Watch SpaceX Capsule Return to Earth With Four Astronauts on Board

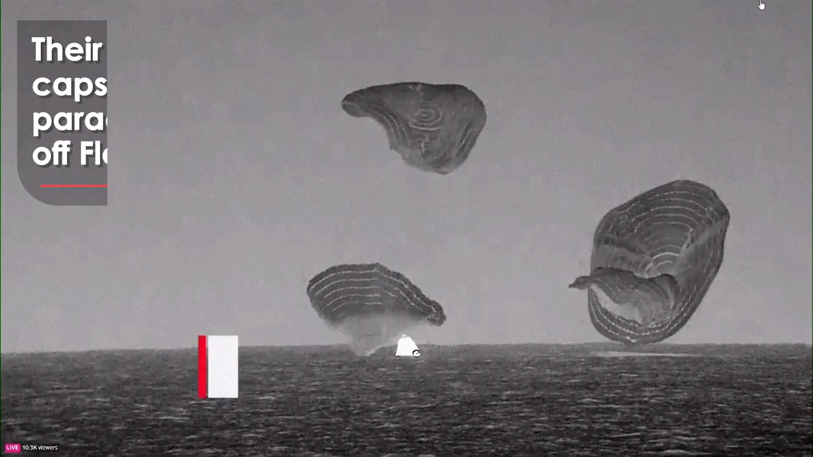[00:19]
Dragon Endeavor has now returned home
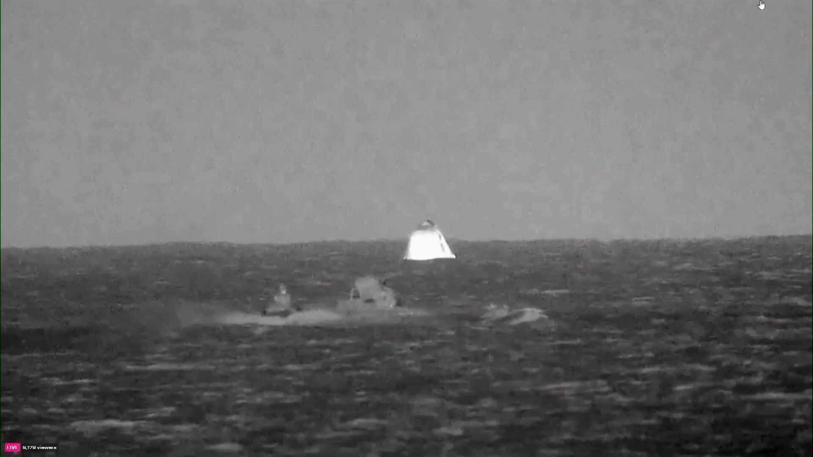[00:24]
they are pretty big and more spread out rolling waves but weather wise I think the